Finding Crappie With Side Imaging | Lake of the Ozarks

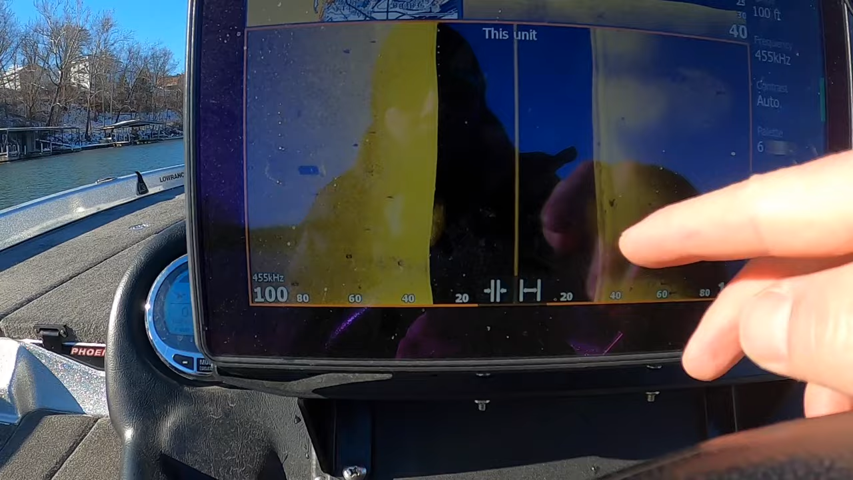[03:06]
I drove right over them, so that's why you're seeing them on both sides of your side scan. Now, there's one important thing I want to talk about with your side scan, and that is the frequency that you use.
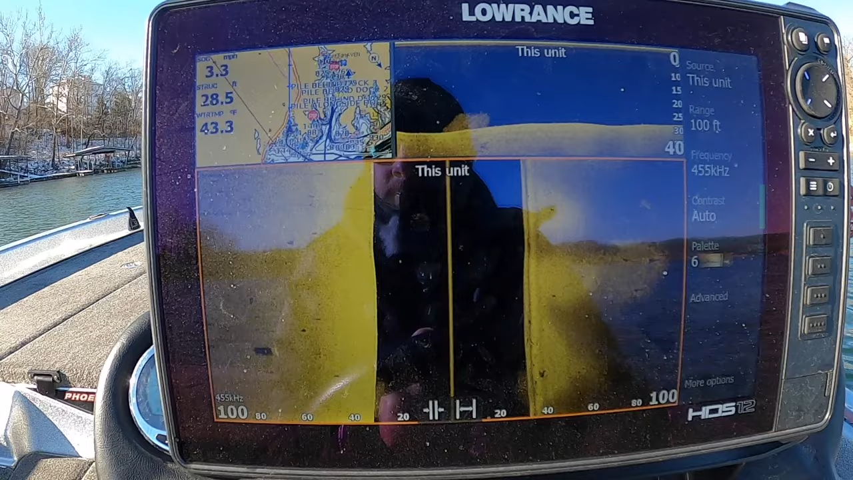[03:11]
On screen: water 43.3°F, speed 3.3 mph
This is Lowrance, and I have a 3-in-1 transducer.
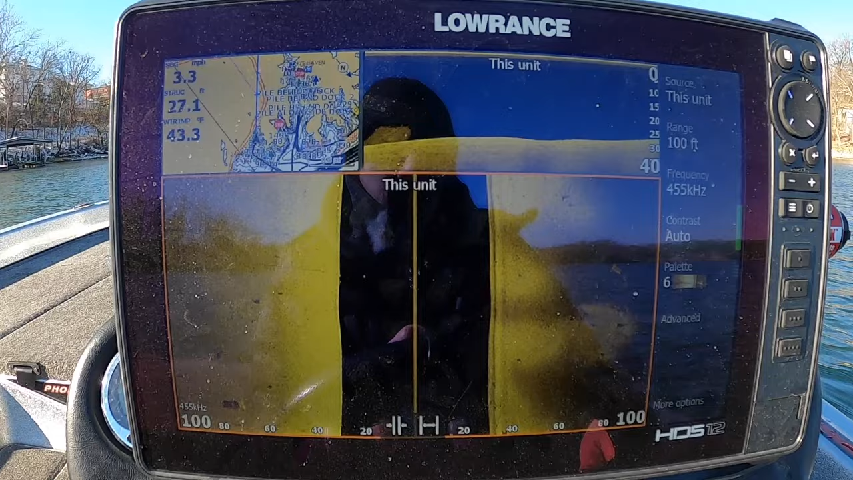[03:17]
I used to have a StructureScan 3D box, which I think is actually far better than this, and I'm going to end up putting that back on my boat.
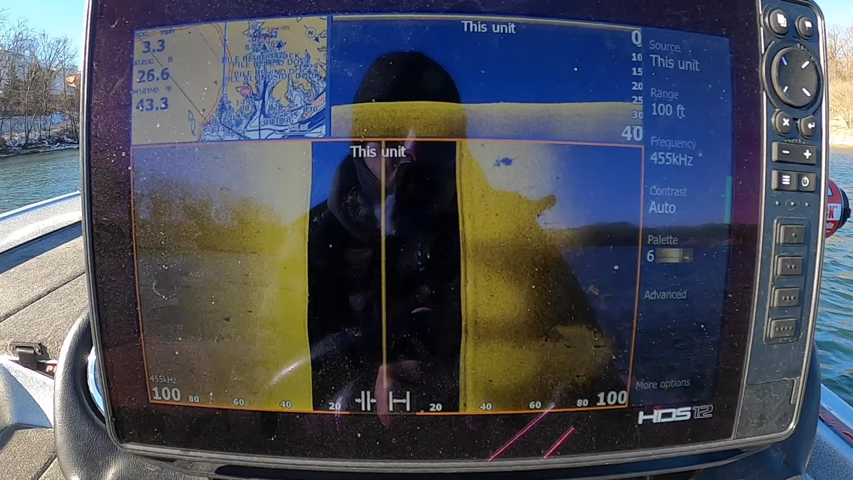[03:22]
But for the time being, this is what I have.
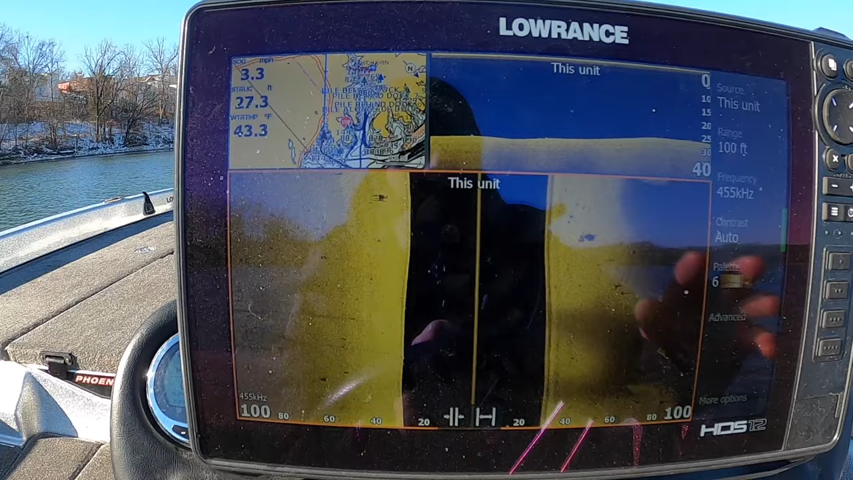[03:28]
On screen: depth 27.3 ft, water 43.3°F, speed 3.3 mph
This is what I'm using, and I can utilize this setup to show you exactly what I've talked about before, because I can change the frequencies.
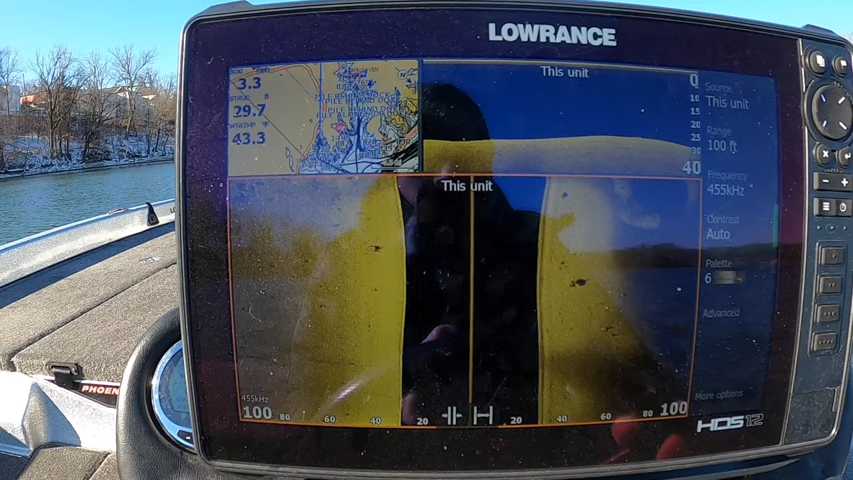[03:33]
So look over here as an example. This is some shad. This is actually like a circle of them, a couple balls.
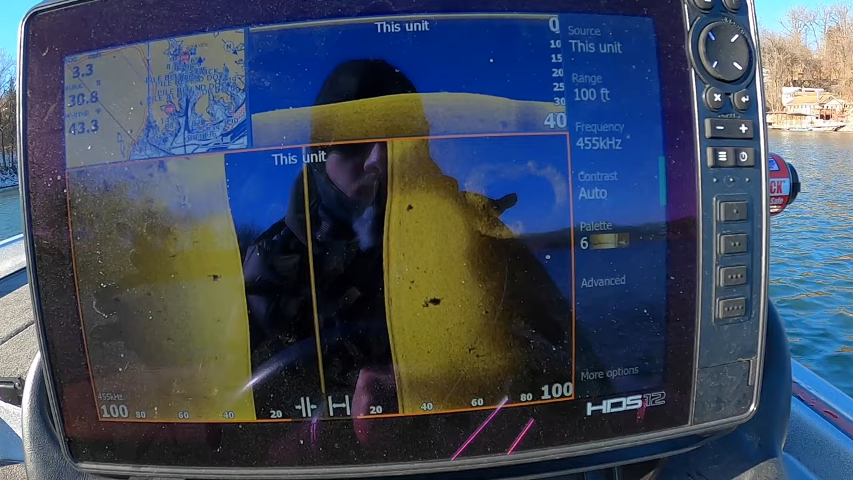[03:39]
There's probably some fish in the middle of there, kind of chasing them up, getting them scattered like that.
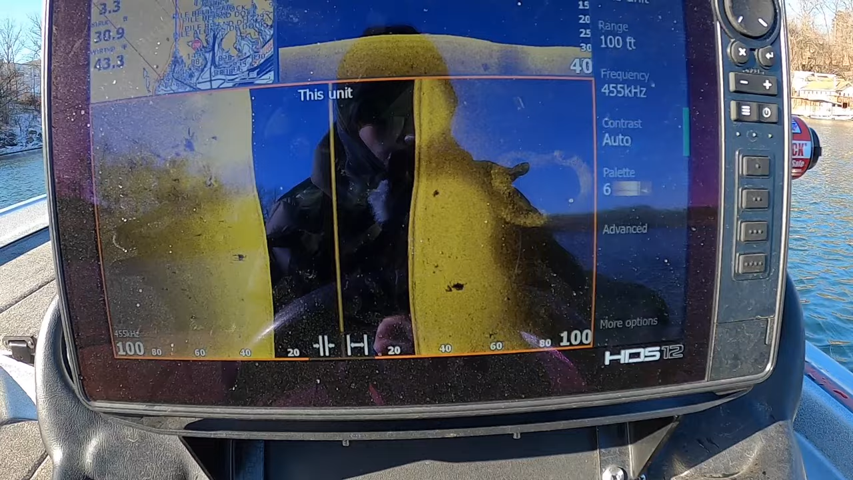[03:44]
So what I'll do is we are on 455 right here. Here's my frequency.
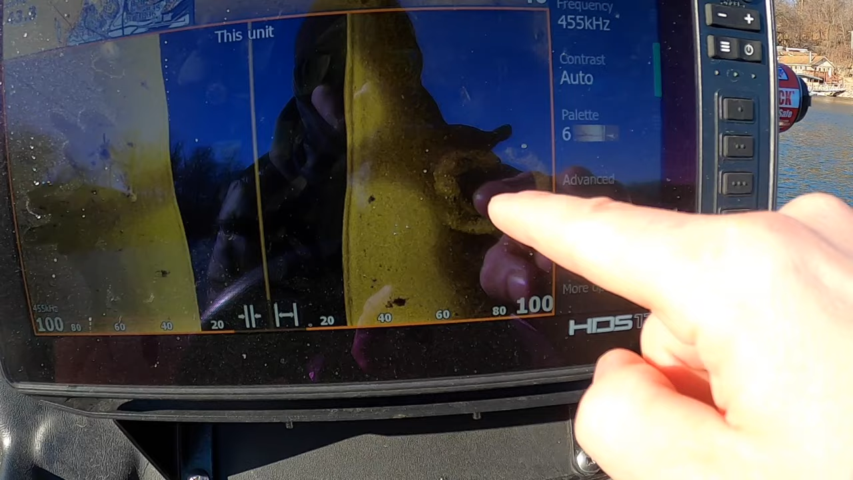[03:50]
Here is the image, right? Okay, I'm going to pause this.
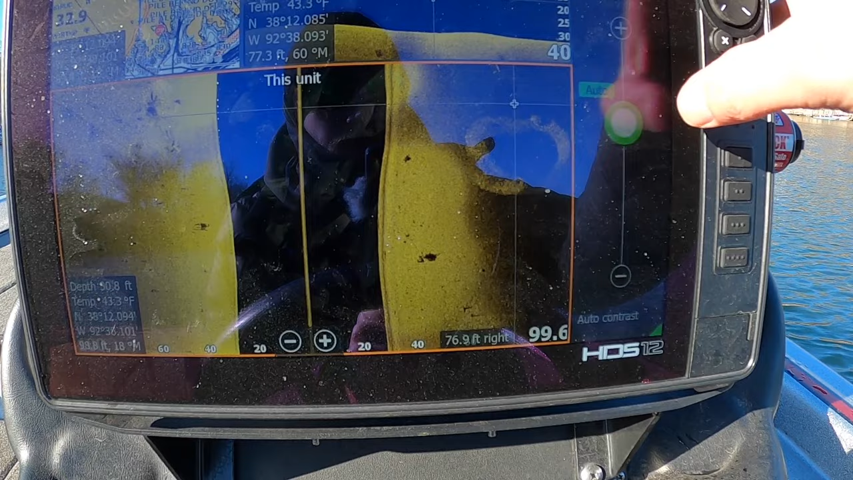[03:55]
On screen: water 43.3°F
If I adjust this, see how much brighter that gets, how much better that return is,
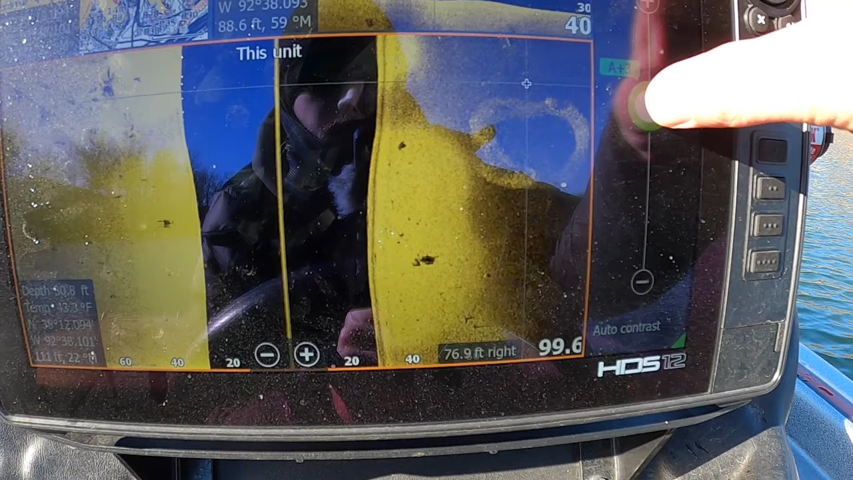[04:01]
and if I dim this down, my sensitivity, everything gets darker, gets harder and harder to see, okay?
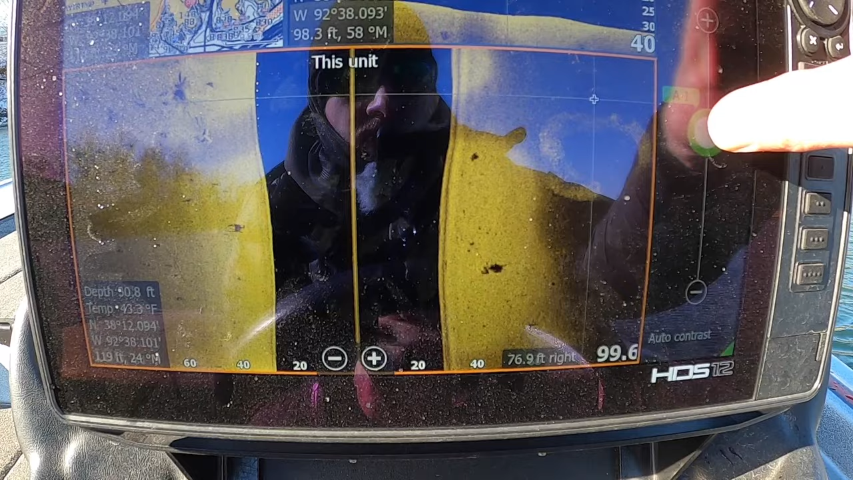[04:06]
455 is a lower frequency than 800. So what that means is you have more power, you have more range.
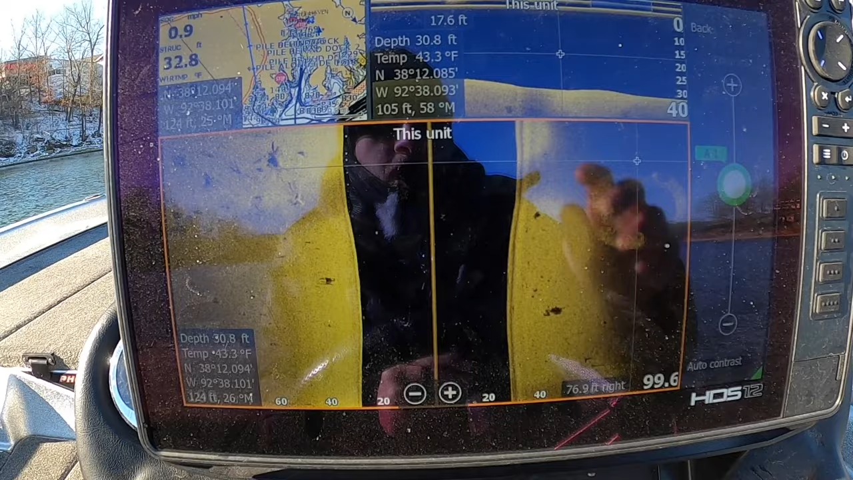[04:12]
On screen: water 43.3°F
The higher the frequency, the less range that you have with sonar.
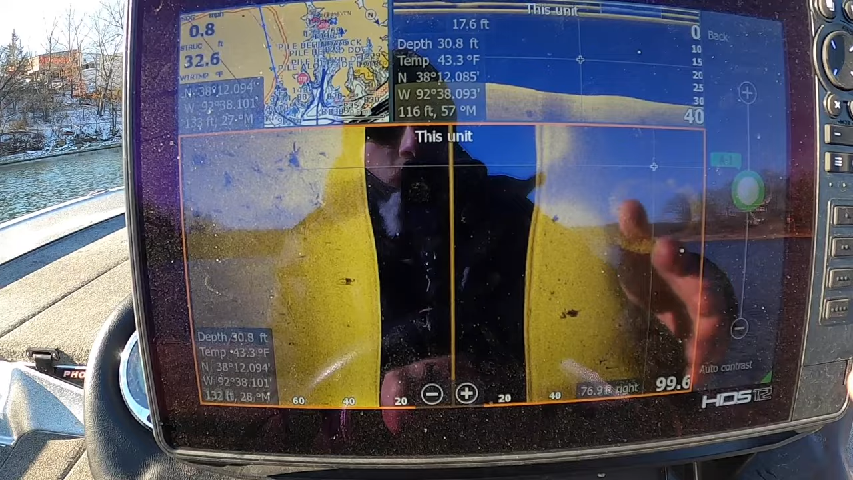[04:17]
On screen: depth 30.8 ft, water 43.3°F
So if I swap this over to 800, I'll go frequency to 800.
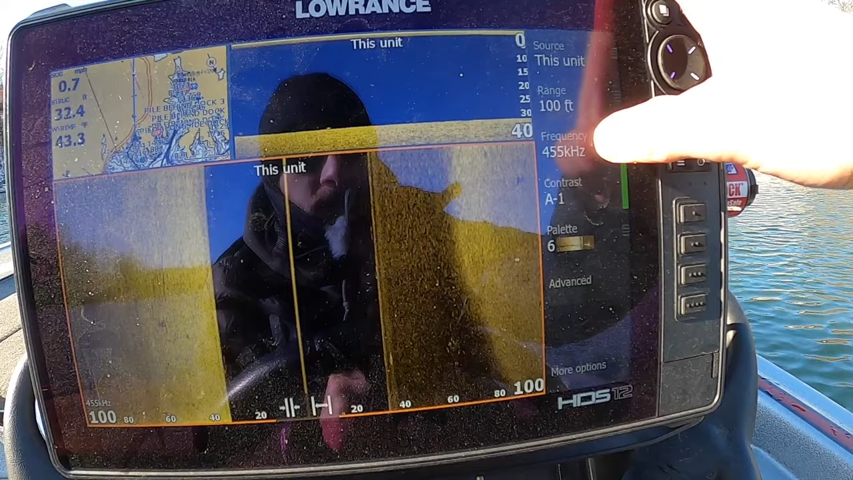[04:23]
This is going to start scrolling here.
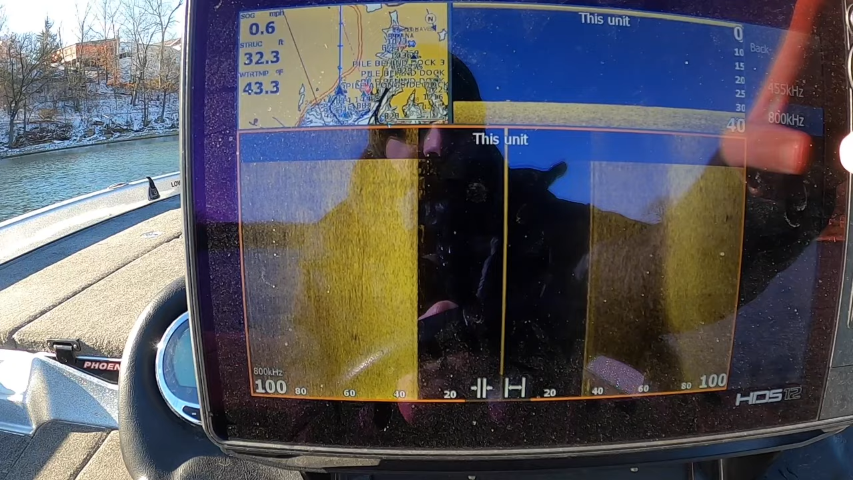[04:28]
On screen: water 43.3°F, speed 0.6 mph
Notice this is 455, same settings. This is now 800.
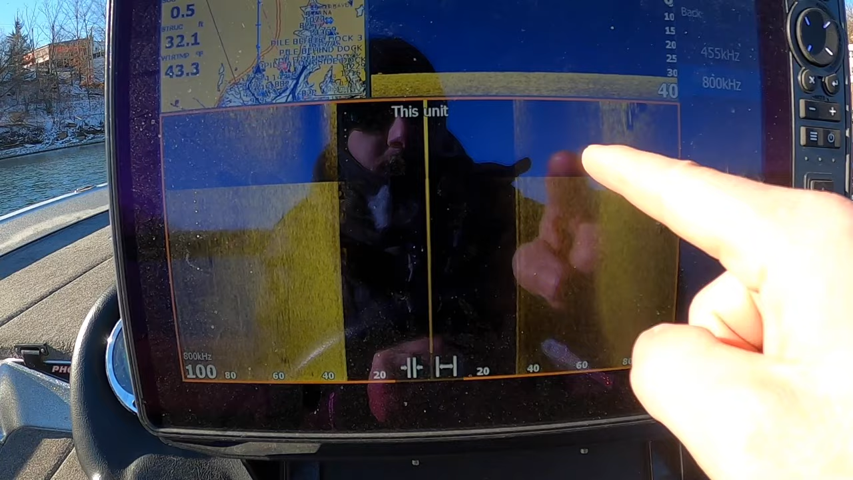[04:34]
See how much darker this is? It's a lot harder to see. So if I am graphing and I'm looking for bait fish,
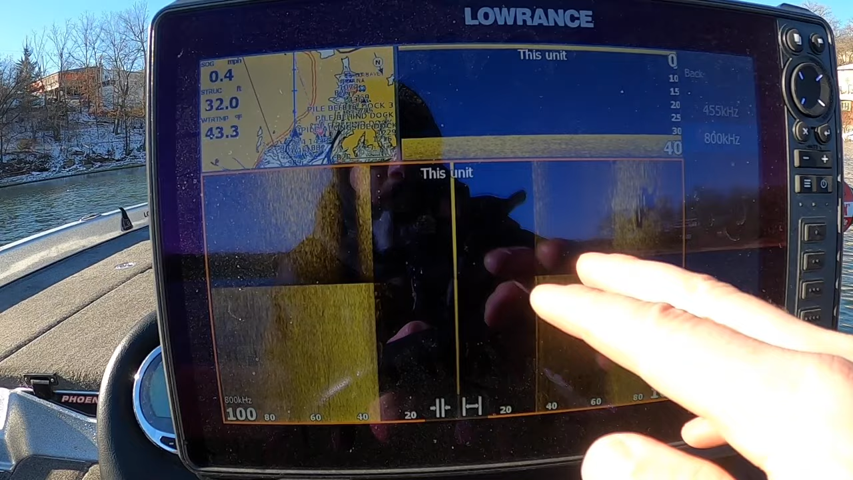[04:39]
On screen: speed 0.4 mph
I'm looking for the smaller stuff in a large area. So I'm looking 100 feet both ways. That's a huge area.